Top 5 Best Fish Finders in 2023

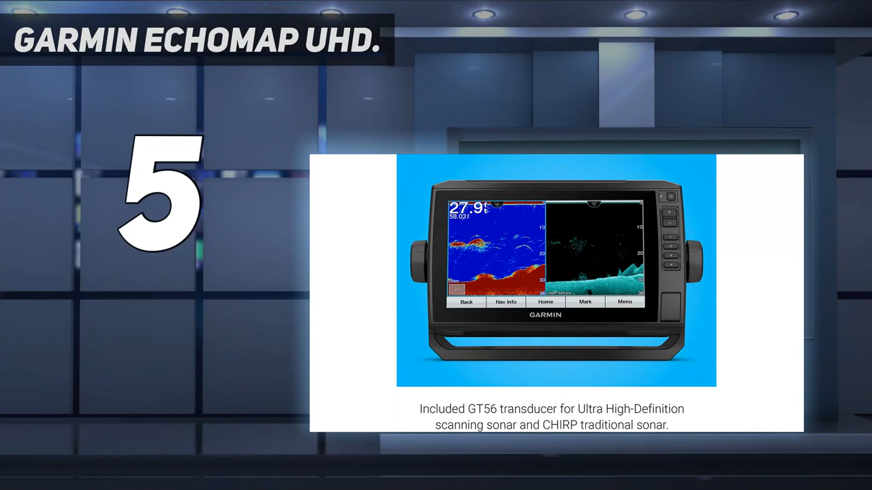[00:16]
The Garmin Ecomap UHD fish finder comes in 4-inch, 6-inch, 7-inch, 9-inch,
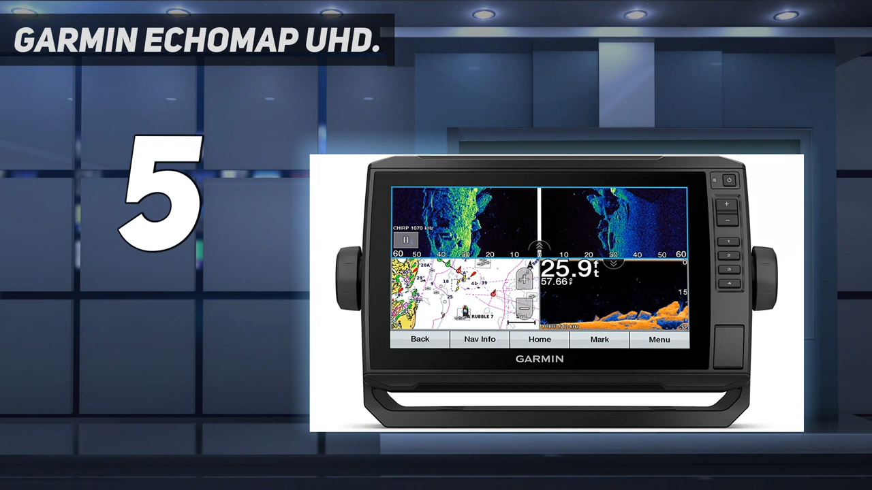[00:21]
10-inch, and 12-inch color displays. SV units come with a transducer that works as a side scan, clear view, and chirp sonar. The CV units are similar but do not have the clear view option which offers a wider field of view under the boat. It comes with Navionics charts preloaded for U.S. coastal waters in the ocean. Being able to see depth contours is important for safe navigation and finding fish. A power cable and dashboard mount are included.
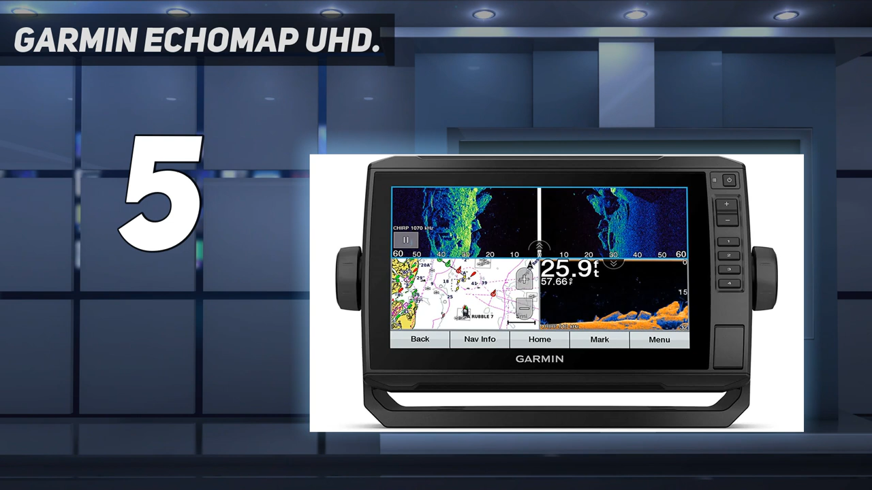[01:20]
It points to the side and down and shows the side profile of fish and structure.
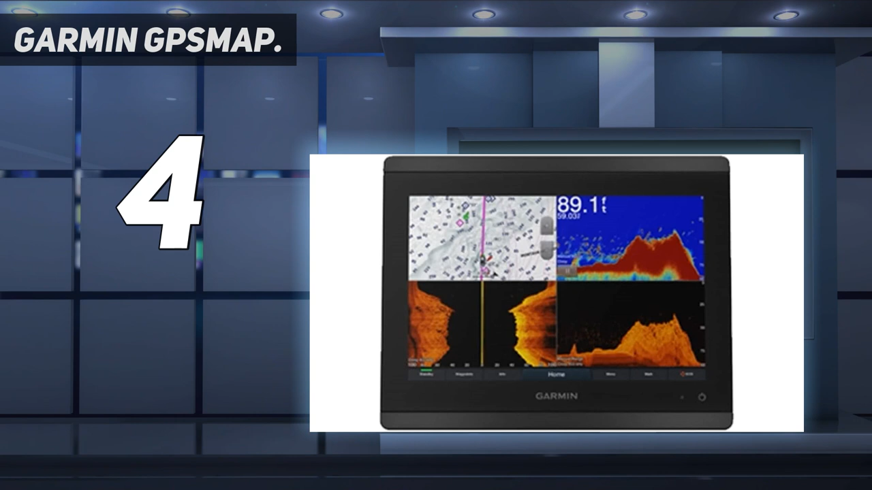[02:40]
12-inch display near the rear of the boat to view while trolling with downriggers. If you spend a lot of time using the fish finder and navigation it very well may be worth paying more for the large display sizes. The best size display is based on the vessel, user preference, and budget. At number 3. Garmin Gips Map 1242XSV.
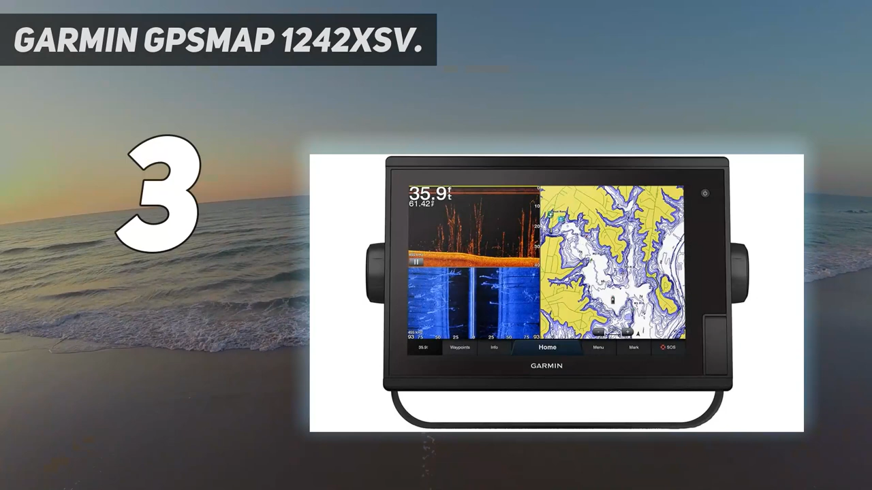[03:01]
The Garmin Gips Map comes with a 7-inch, 9-inch, or 12-touch screen display. There is a large price difference based on screen size as the 7-inch retails for around $1,100. The 9-inch is around $1,400 and the 12-inch costs around $2,900.
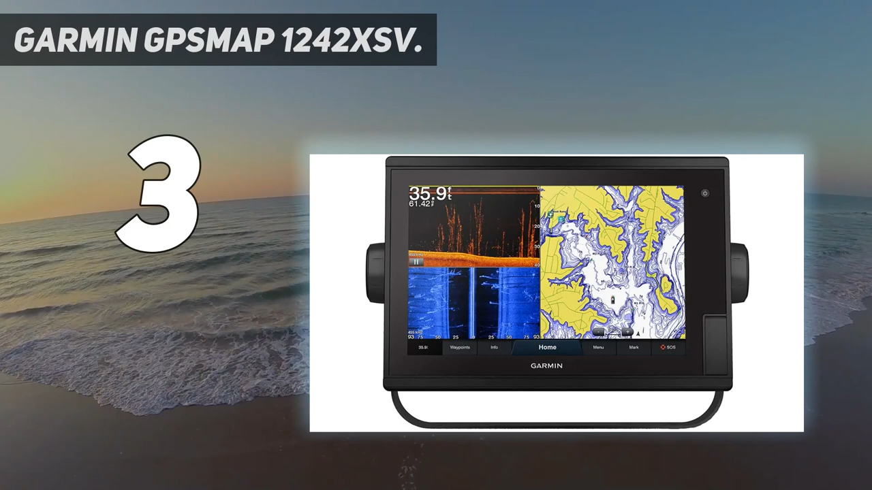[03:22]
This unit is compatible with radar, weather, sonar, VHF, camera, wind sensor, and AIS. On the back of the unit, there is a NMEA 2000 connection that allows this unit to work with autopilots. The Gips Map 743XSV, 943XSV, or 1243XSV is the newer model of the Gips Map 742XSV, 942XSV, or 1242XSV which were very popular models.
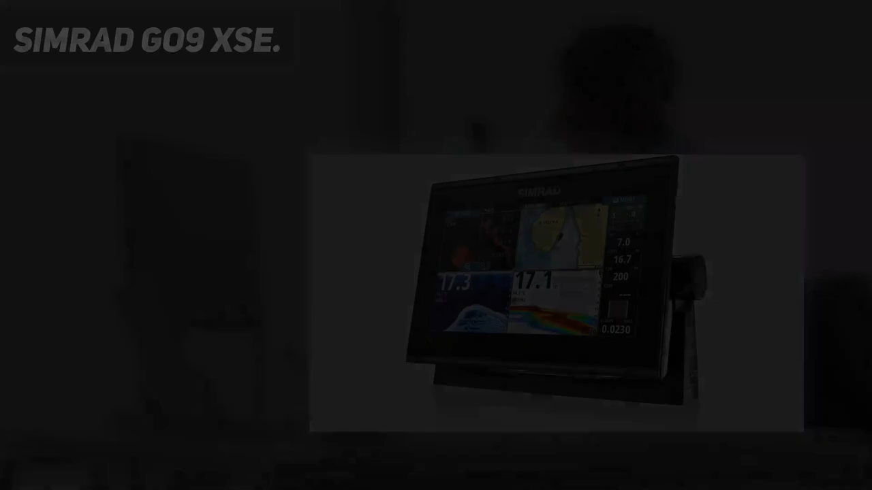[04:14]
Simradgo 9XSE. This Simradgo fish finder series comes in a 5-inch, 7-inch, 9-inch, and 12-inch display versions. The transducer included is the Active Image 3-in-1.
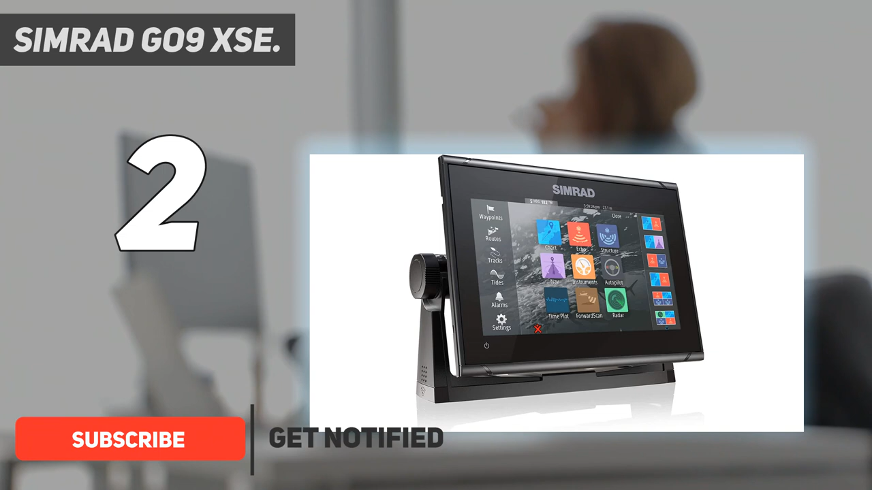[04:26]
It is able to get data for side scan, down scan, and CHRIP.
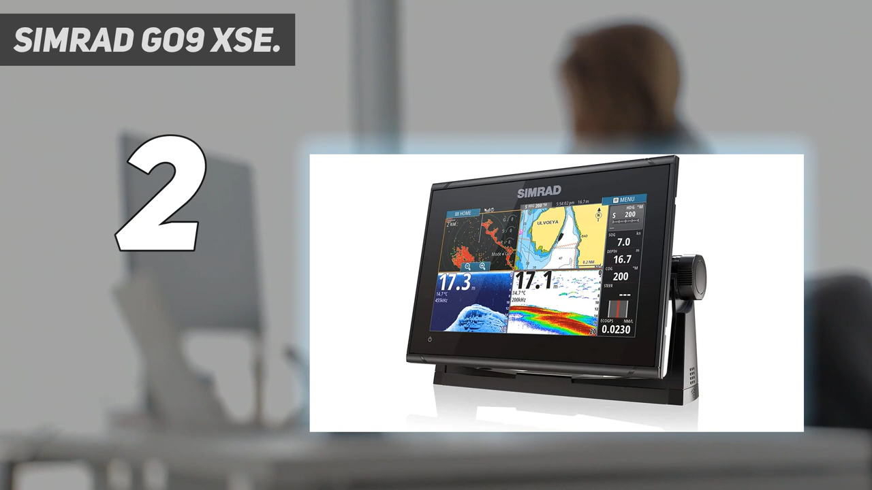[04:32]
The display can show up to four screens at one time. This is nice as the chart plotter navigation can be used in conjunction with the sonar and side scan.
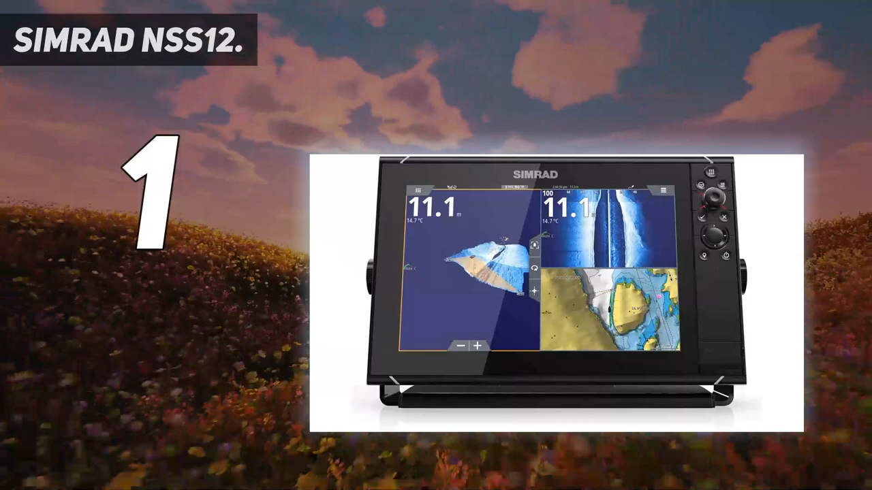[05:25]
The NSS version is a powerful unit with a SolarMax IPS display, 6-core processor, 1-kilowatt CHIRP sonar, and advanced networking options. This version is a top-of-the-line unit, which is great for most recreational and professional anglers. It can be an integrated with autopilots, radar, sonar, and smartphone devices. I use the NSS unit on our flats boat in the Florida Keys.
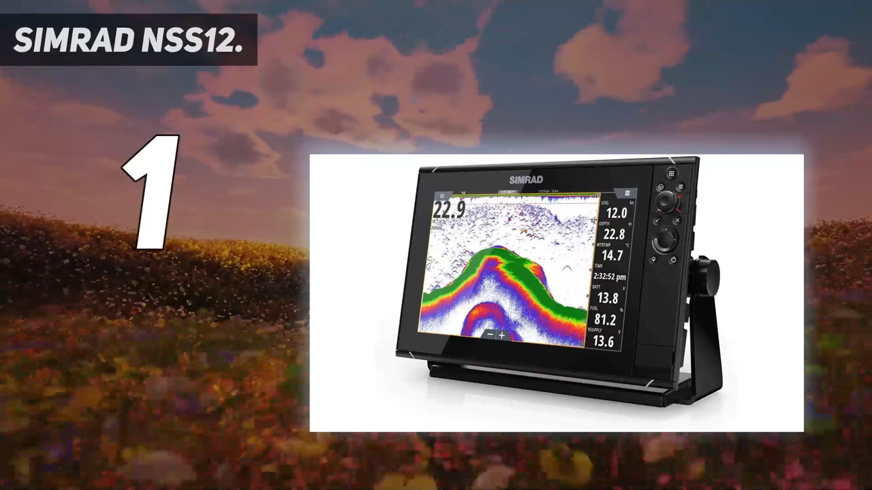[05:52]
In the video below I discuss why this is the best fish finder on the market. We have Florida Fish Tracks installed which provides detailed terrain maps, which allows for easy navigation through channels and shallow water.